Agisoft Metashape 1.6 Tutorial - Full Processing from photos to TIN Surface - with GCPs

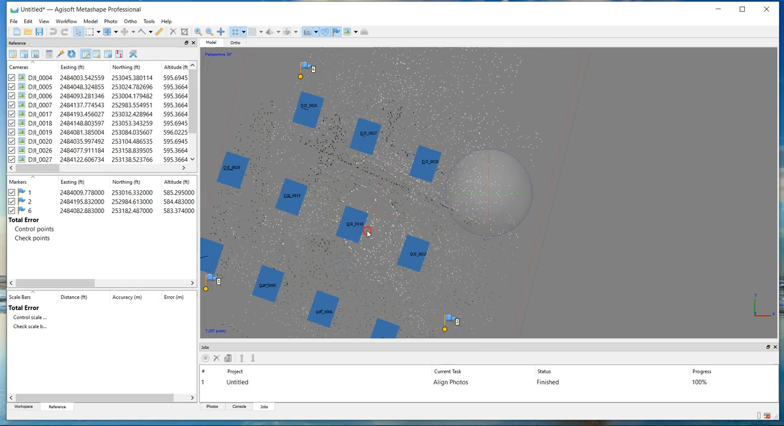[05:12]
okay the alignment is completed so I can kind of view around here one problem I'm seeing
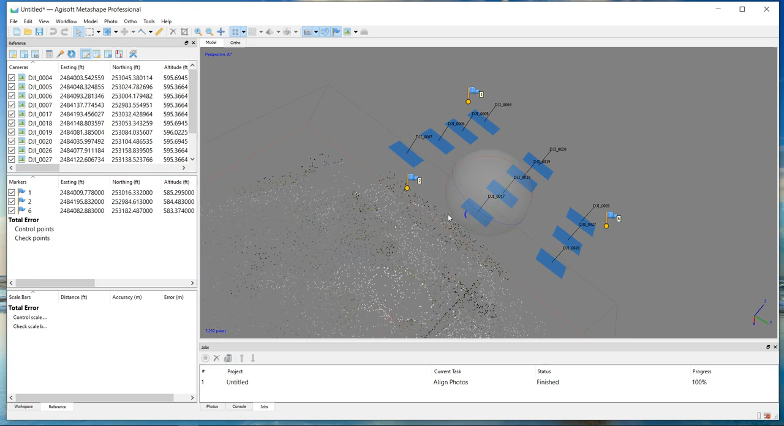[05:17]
right away is my rotation is really funny I recommend you guys go
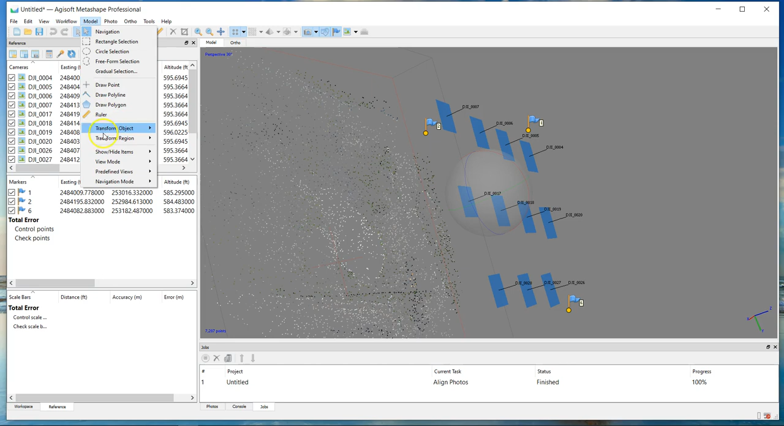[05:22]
to navigation mode and change it to terrain mode that makes it you only want to
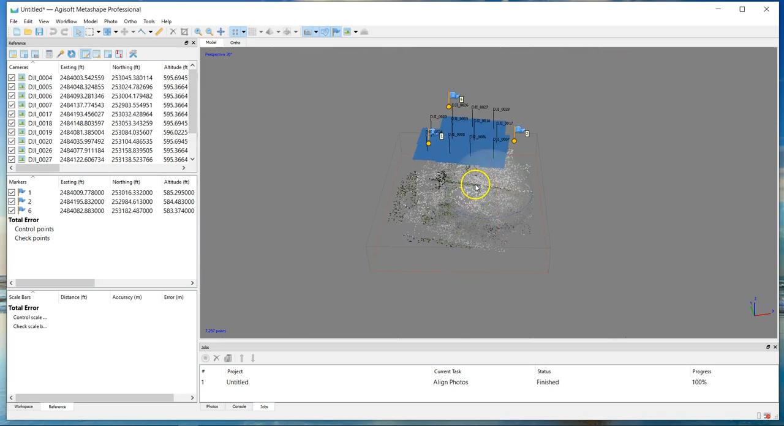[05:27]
pivot along this z-axis in one direction otherwise it flips upside down so you'll notice a couple things my my ground control points are actually up above the imagery this is due to an ellipsoid geoid difference if you're familiar with with surveying and with WGS 84 drone data you might realize that you're actually getting a height above ellipsoid here instead of a true orthometric height or an elevation
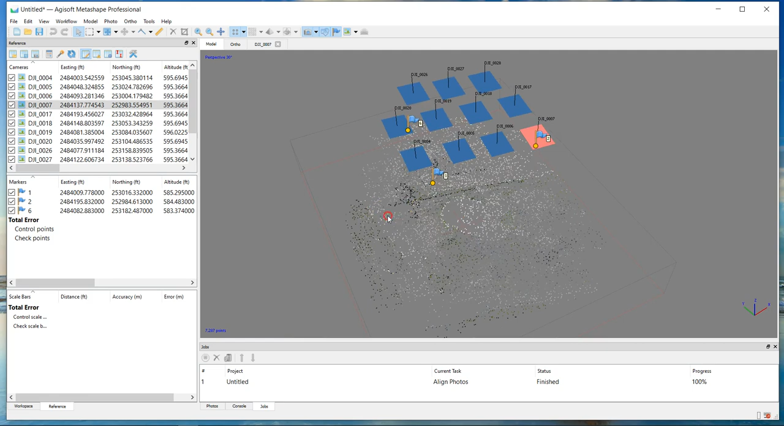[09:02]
process here I'm gonna update and optimize so if you hover over here this is an update what that's going to do is it kind of brings your project down to
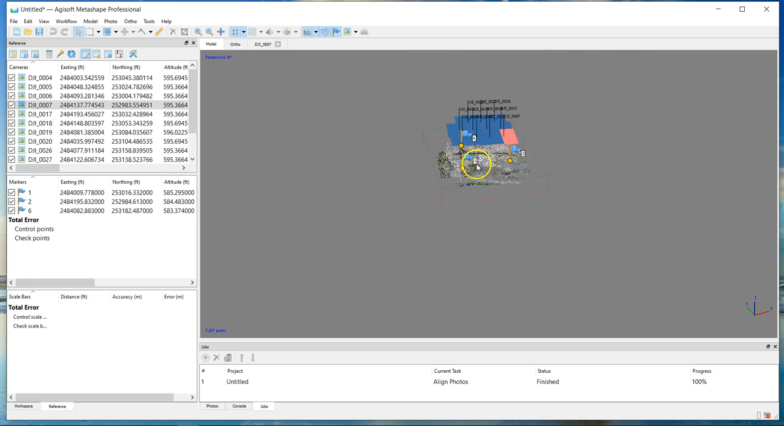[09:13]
the control points I guess in this case up to the control points I'm gonna go ahead and optimize I'm gonna use the adaptive model camera model fitting again it's a DJI quadcopter
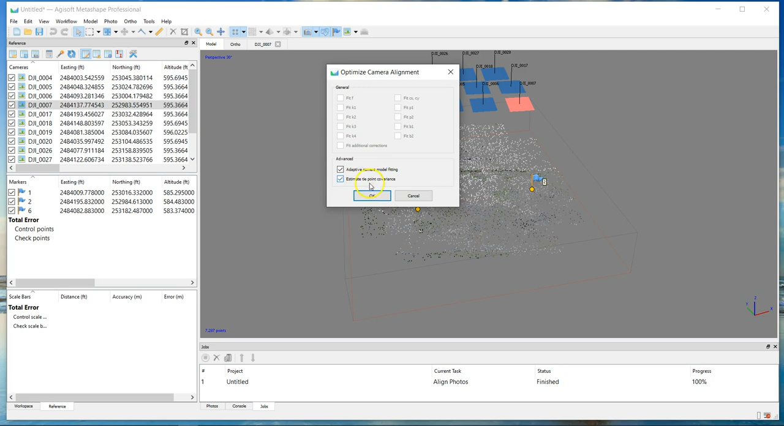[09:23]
and then this estimate type points conversions is is an option that you can utilize when you view this point cloud you can see it by covariance and if you guys
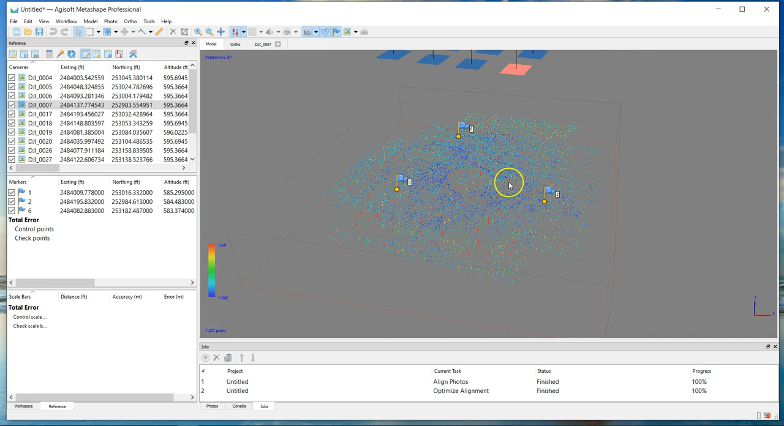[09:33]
have any insight on this would be it'd be great to see that below but but some of these options are new there's a point cloud variance
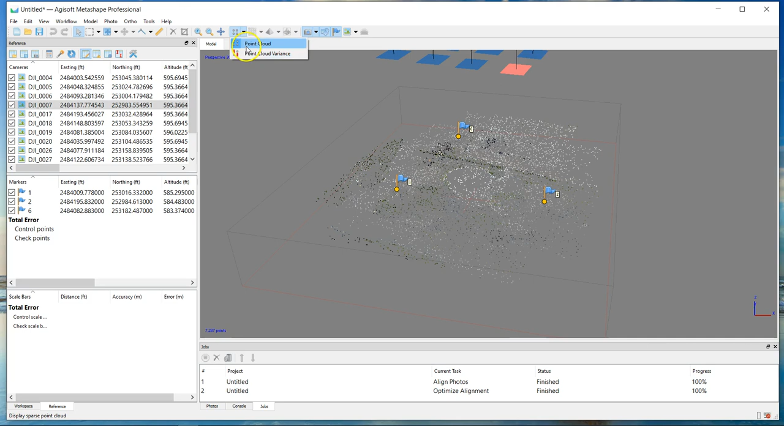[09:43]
and then once we generate the dense cloud you can see that there's a confidence as well so let's kind of check this out and see you see how we're doing so go up here turn on this one with those little yellow triangle that shows you your deltas right here and those deltas are in in meters I'm gonna I'm gonna go ahead and and change my units I just realized here that it's showing this in meters so so if you
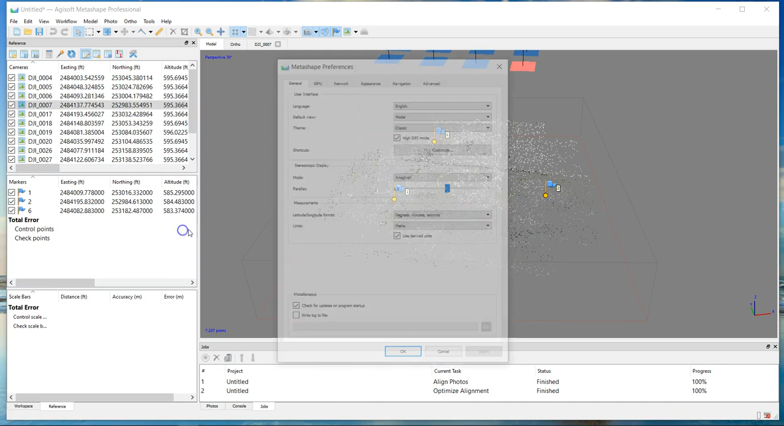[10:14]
typically work in feet go to preferences here and this changes us survey foot or international foot
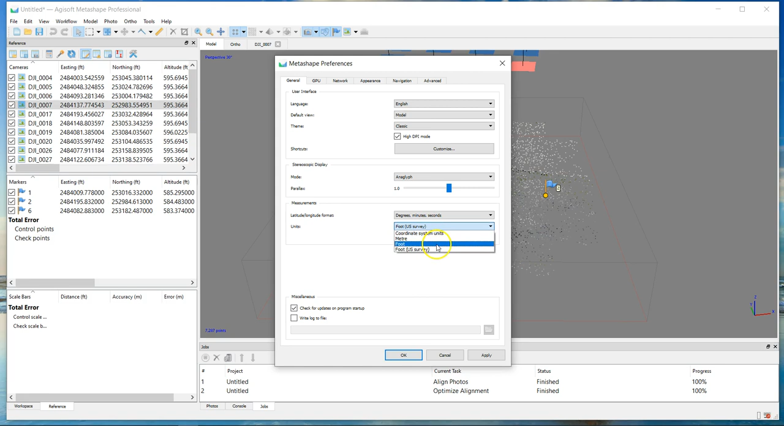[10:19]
Minnesota where I'm based is a US foot state so so we're typically using feet so keep that in mind another great tip that I want to share with you guys if you right click on a on a on a point on your screen or right click on the point itself you
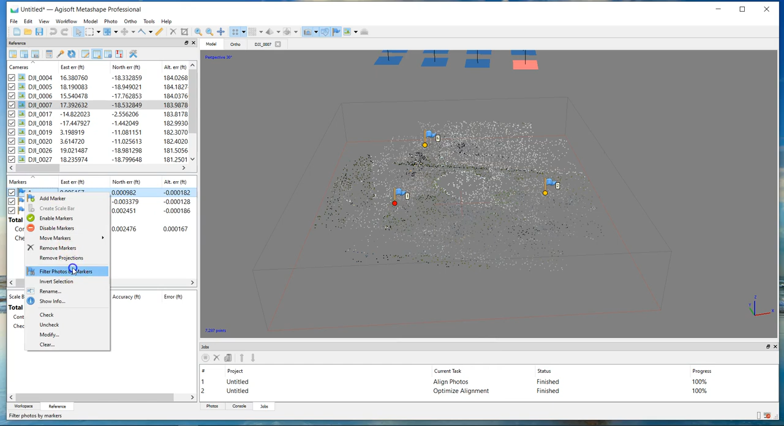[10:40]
can filter photos by markers and and what this allows you to do is is
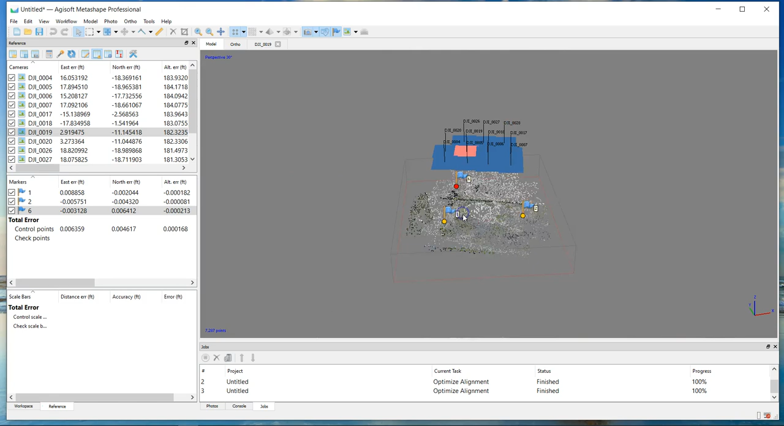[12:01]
okay so we're back to the model the next step that I want to do is create a dense cloud so I'm workflow build a dense cloud I'm going to choose low again I would recommend you guys choose high I've used ultra high but I haven't seen significant gains from high and it's just a lot more points you bought double or triple your points and for my workflow I haven't seen an advantage but again I would use high I'm gonna use low on this and I'm gonna go ahead and calculate point confidence this is new for edges of 1.6
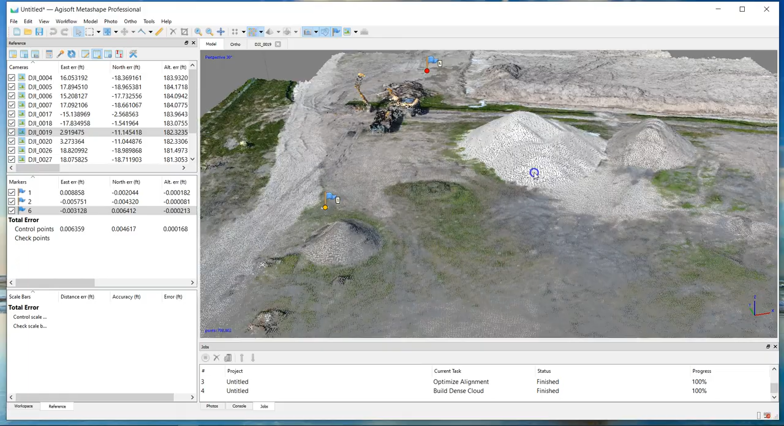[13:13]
this is this is a dense cloud it worked pretty good but you're gonna have much better
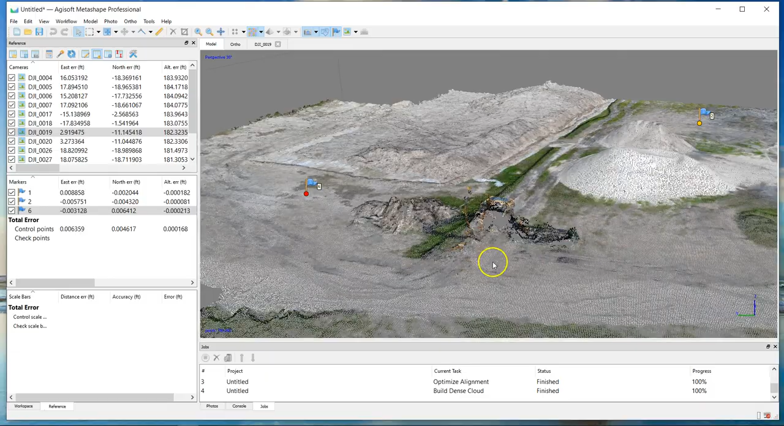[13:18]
result with high this excavator I didn't model very well but on high you'll
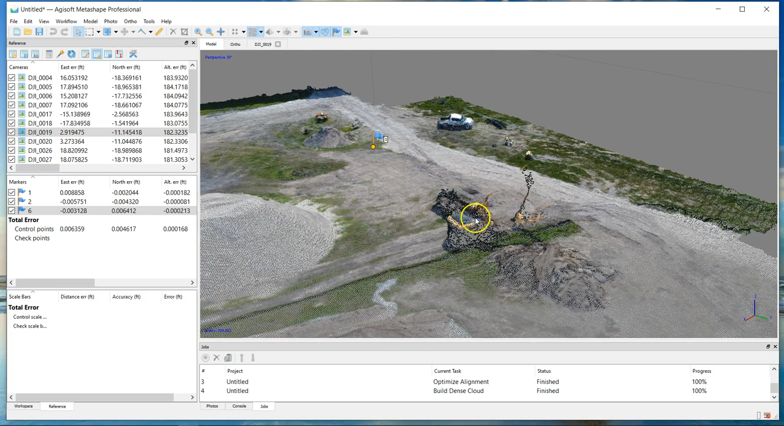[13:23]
see that boom models in its entirety so
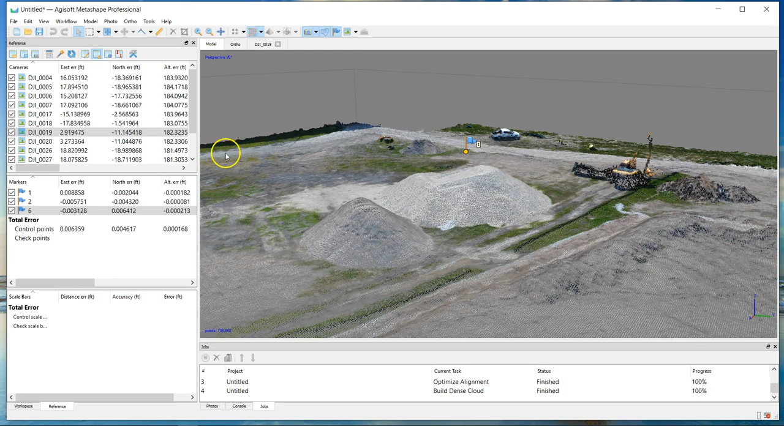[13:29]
here's what I wanted to show you guys in particular is this this point cloud confidence
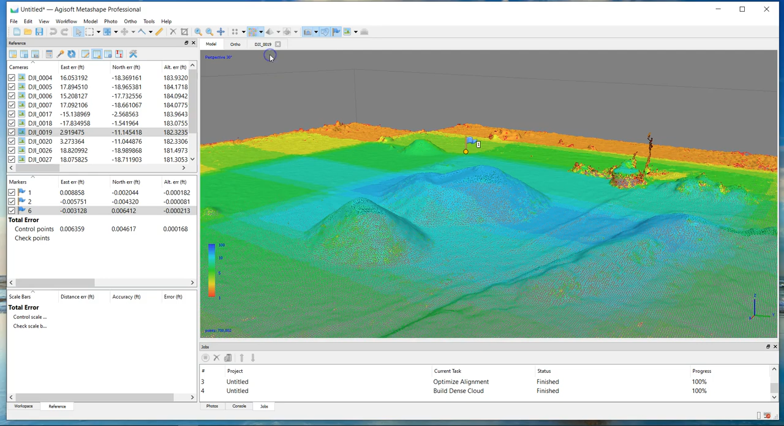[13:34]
alright so now you can see that basically in this in this scenario as these points get farther out there's less and less confidence in the in the
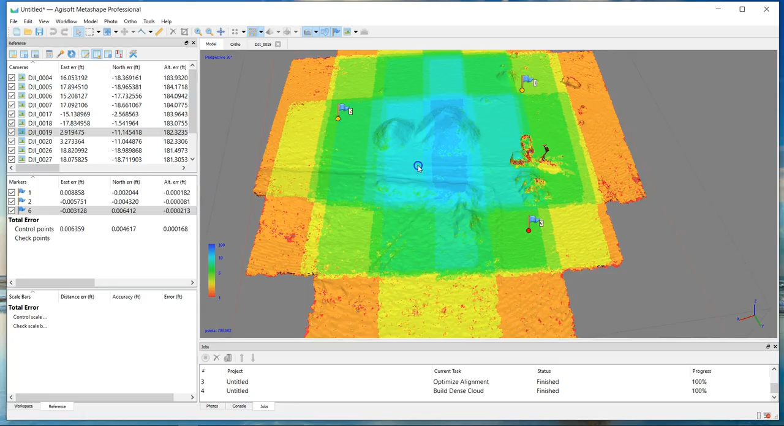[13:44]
in the construction this is a new feature to address often it's been super
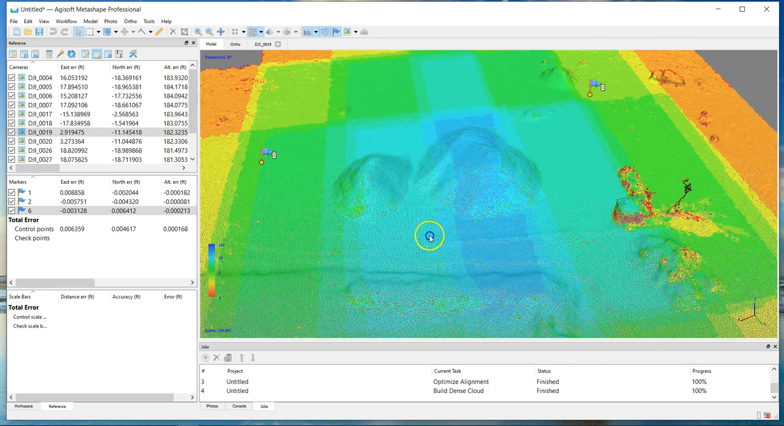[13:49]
useful to me and in my survey practice so you will see that there's an option up here for dense cloud to go ahead and filter by confidence now I've found that this filter you know you can you can filter it up to 255 on the max and the minimum is what you want to change and I found that basically it's between 0 and 15 is where the range is so so this is a low image low overlap kind of a project so
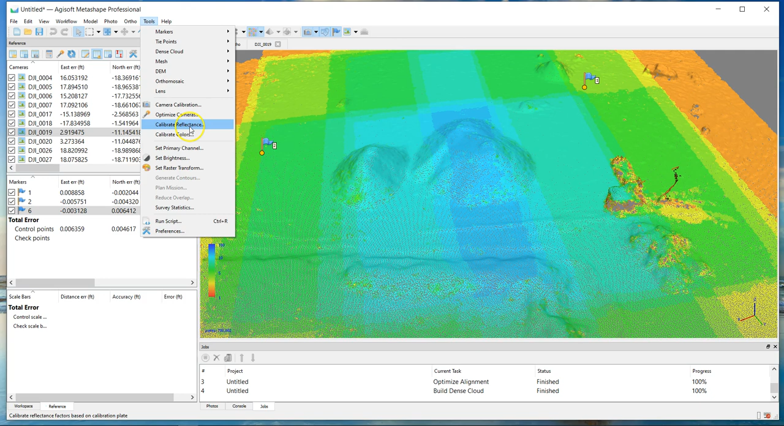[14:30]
I'm actually going to use something like two okay so now you see that took out some points but not a significant number I'm going to go back and filter by confidence again I'm going to jump up to
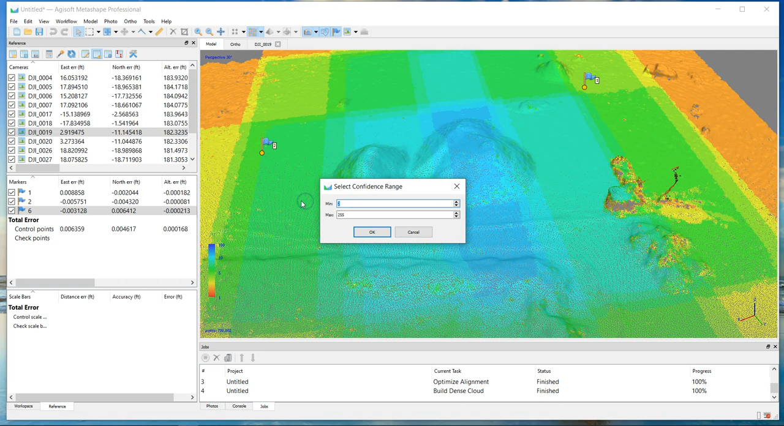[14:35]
four right so four so that really trims it down and I'm going to go one more notch you